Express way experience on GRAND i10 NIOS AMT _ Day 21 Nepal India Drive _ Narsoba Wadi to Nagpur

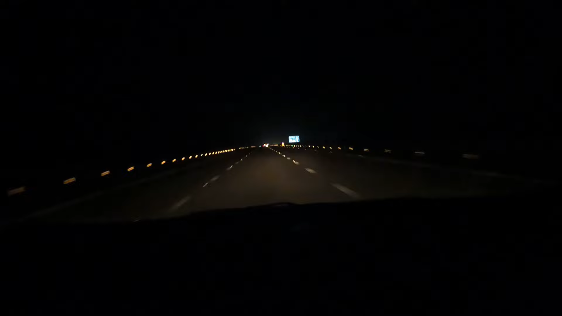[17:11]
Warda 58, Nagpur 129, Pulgaon 33. This was a long stretch
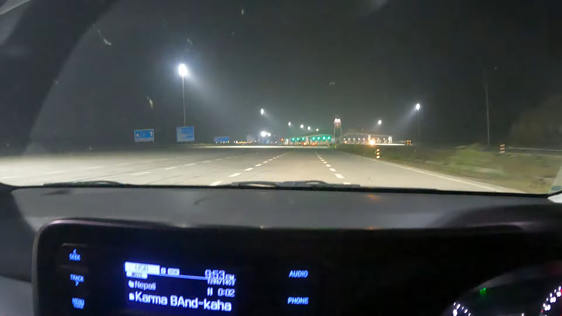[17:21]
of 400 kilometers, right? And we were a toll gate. We are a pretty push up for the rich.
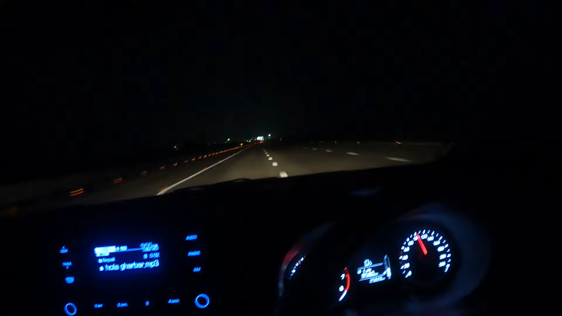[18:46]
Toll sakisakepachi pani this is the part of expressway.
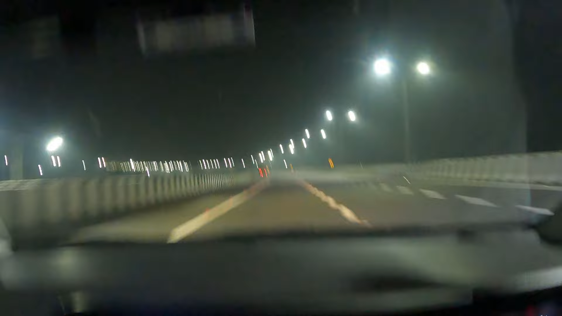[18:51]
All lit up. And they charged us rupees 640. The bus ko charge hai Coimbatore bada Bangalore, Bangalore bada Coimbatore.
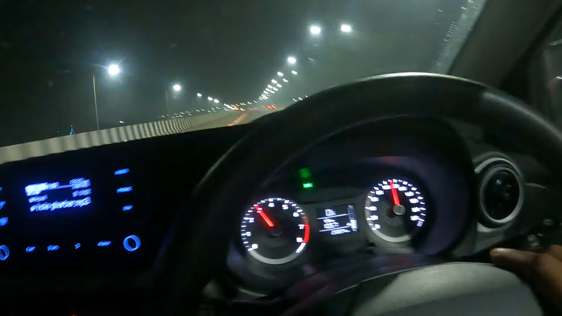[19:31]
It will be around 11 and a half or 12 hours, I think. 864 kilometers till now.